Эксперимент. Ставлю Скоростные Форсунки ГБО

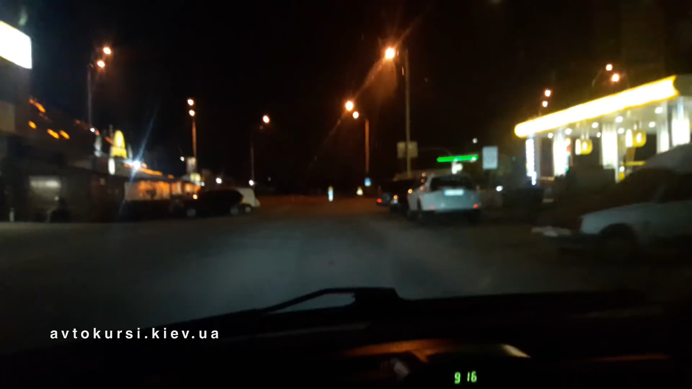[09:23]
Сейчас заеду быстро на заправку. Ближайшая, конечно, опять оказалась заправка Кло. Но сейчас здесь заеду, капну 10 литров. Ну, еще раз скину пробег. Ну, тут даже получилось чуть больше 10.004.